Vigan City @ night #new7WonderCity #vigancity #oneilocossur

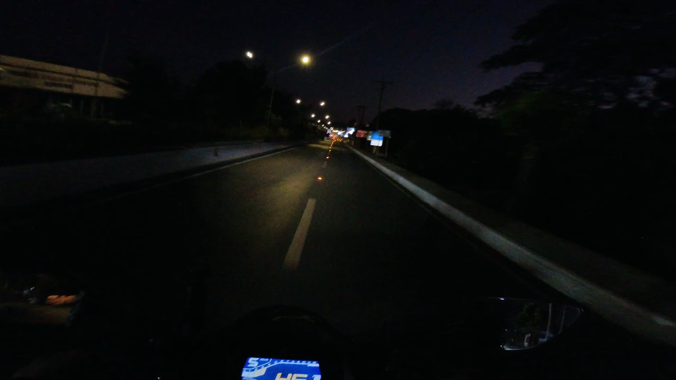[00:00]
kahit daanan natin siya hindi siya malulubak kasi integrated na siya kita nyo naman ang vegan city so one Ilocosur meron tayong malaking LED screen dito
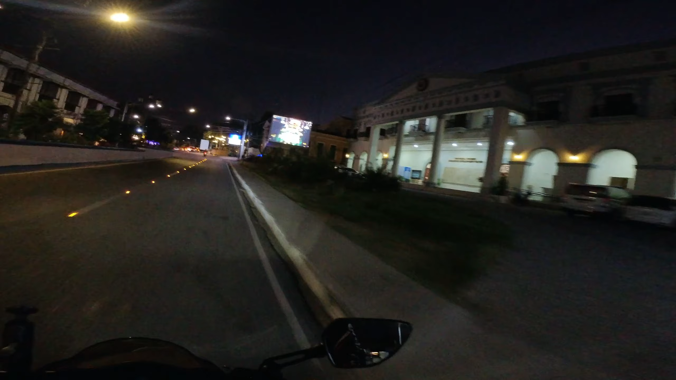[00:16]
Prolocosur capital diba ang lively pa rin
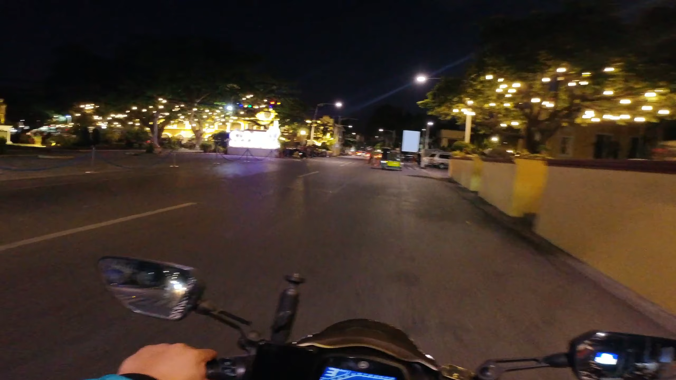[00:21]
hindi na pasko pero marami pa rin yung mga design natin dito and yan ang city hall vegan city hall dito so
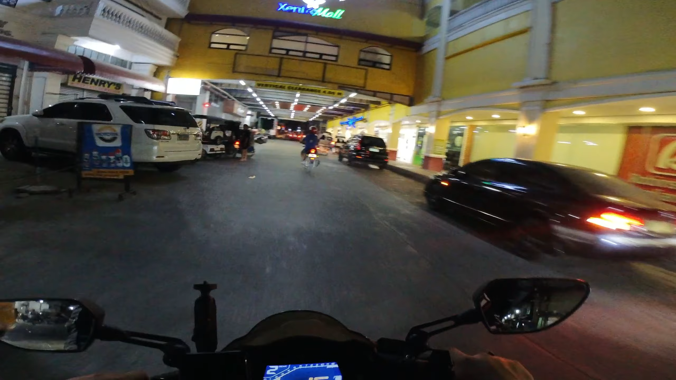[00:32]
kung gagawin kayo dito mararamdaman nyo yung lamig lamig dyan dito naman ang Plaza Burgos yata dito yes Plaza Burgos
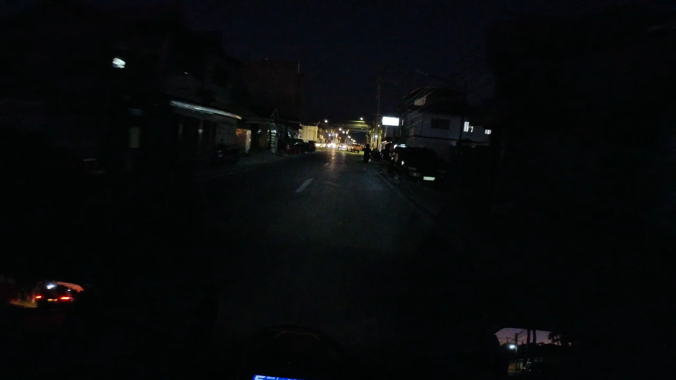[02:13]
or isa din sa lively na town natin or town namin dito sa Ilocosur kapag gabi is ito
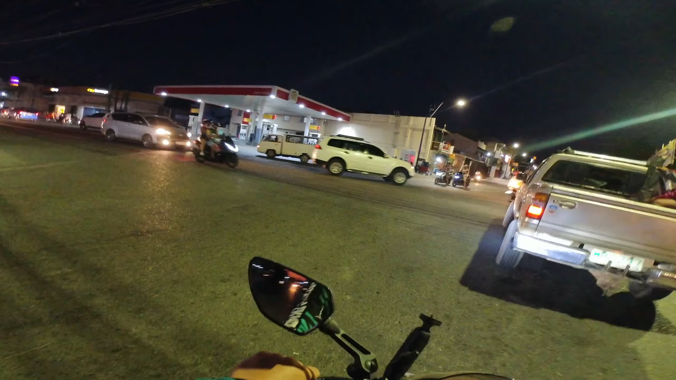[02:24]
yung bantay bantay Ilocosur okay yan isa sa pinaka lively na town
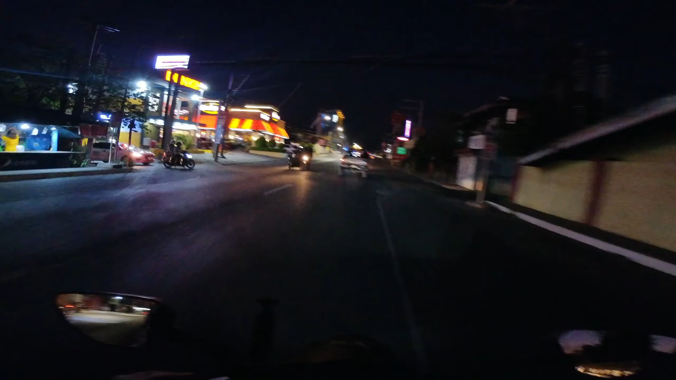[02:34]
is ito yung bantay Ilocosur so marami na tayong pwedeng
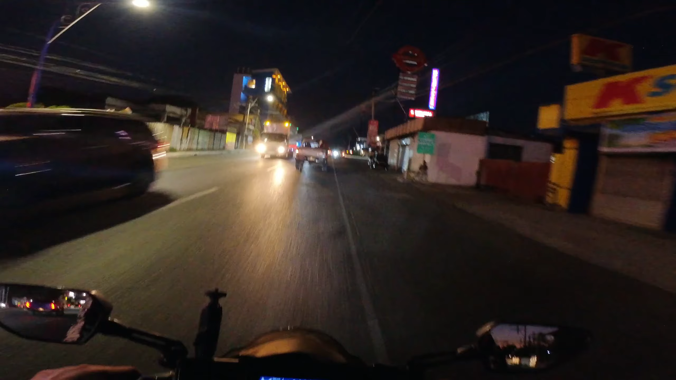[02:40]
makita and then upon sa entrance naman natin ng vegan city
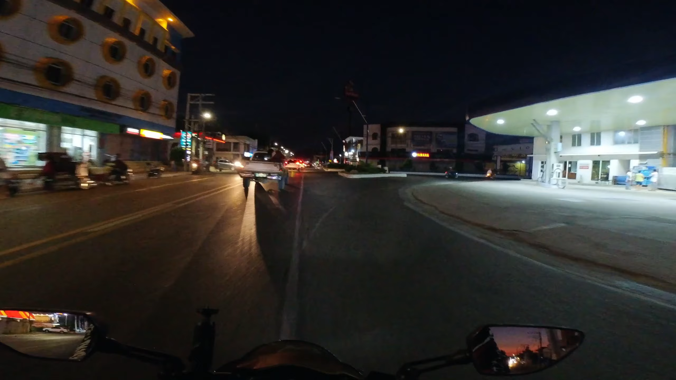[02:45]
kasi dito na tayo liliko yan hindi lang kita so vegan
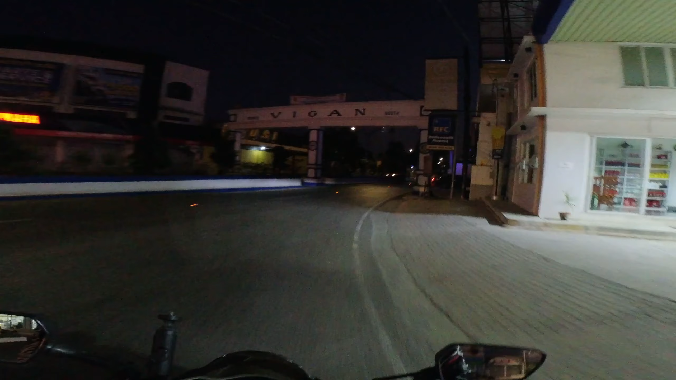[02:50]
welcome so that's the arc of vegan city
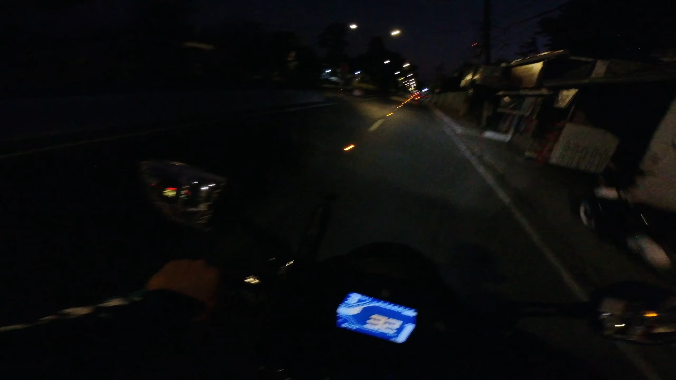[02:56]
and it's good na meron na din tayong street or street light ba to yan mga ilaw sa daanan okay first na nakita ko to of course sa mga Manila sa mga Manila sa mga lugar dun sa Manila meron na ba nun tapos meron din naman sa mga province yung mga roads pero yung linalagay nila is parang yung
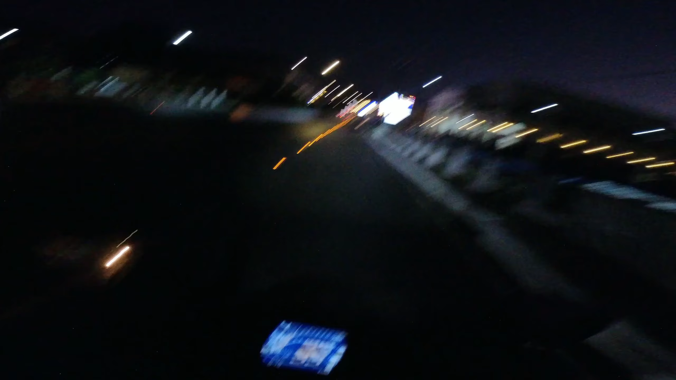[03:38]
city so one ilokosur meron tayong malaking lead screen dito provincial farmer's livelihood yan lalagay
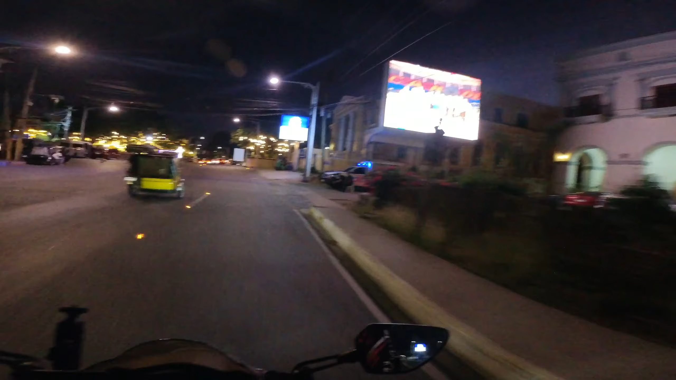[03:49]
diba tapos meron na din cafe ilokos and yan ilokosur capital diba ang lively pa rin hindi na pasko pero marami pa rin yung mga design natin dito and it also attracts yung mga tourists natin dito ok liko muna lang tayo dito kasi dadaanan natin
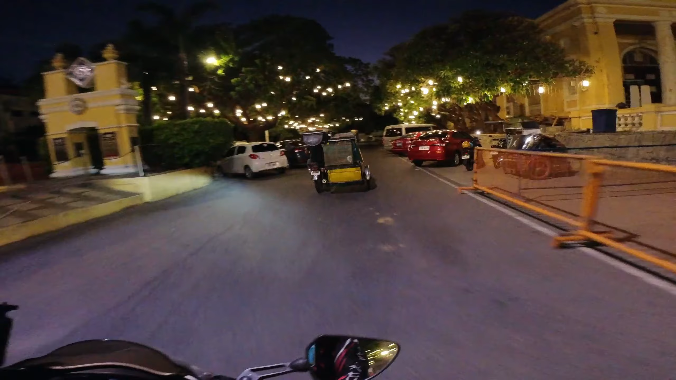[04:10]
ito diba ang ganda mga ilaw-ilaw sa puno ok and then yung bahay na makikita natin dyan
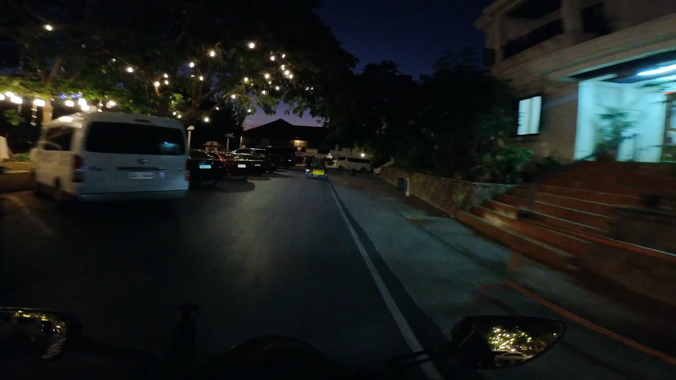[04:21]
ay museum ng isa sa
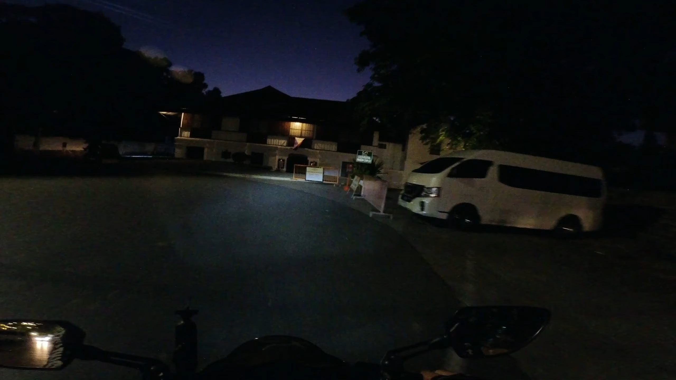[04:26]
paring martir gumburza si museum ni padre burgos
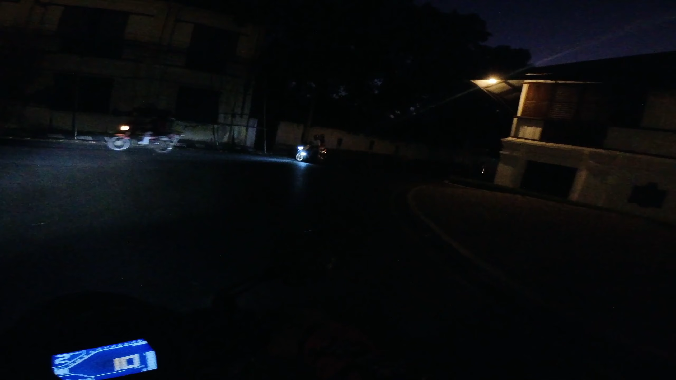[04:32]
alright so dito na tayo liko ulit tayo dito kasi
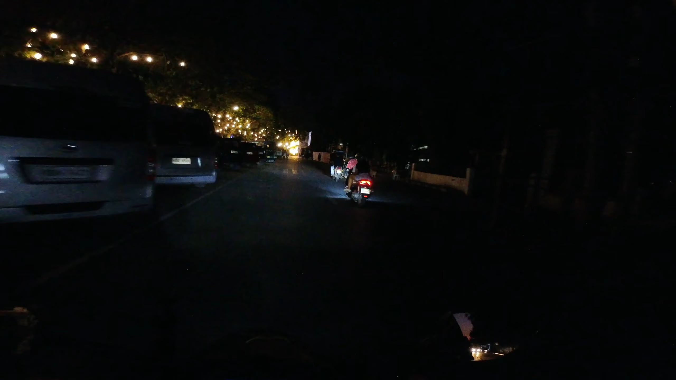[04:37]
kung manggaling tayo sa bahay dadaan tayo sa daanan ito yung bubungad naman ok actually meron pa isang kwan dito meron pa yung isang led screen yan naka off ba
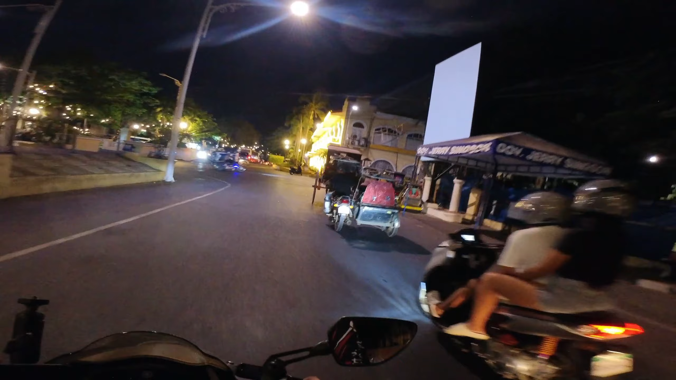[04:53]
para to conserve naman yata ng kwan yan ang city hall vegan city hall naging
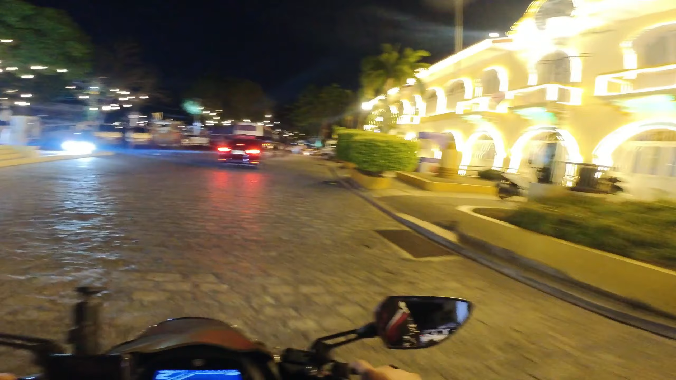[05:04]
nining tapos marami din yung mga tourists dito kapag gabi kasi yan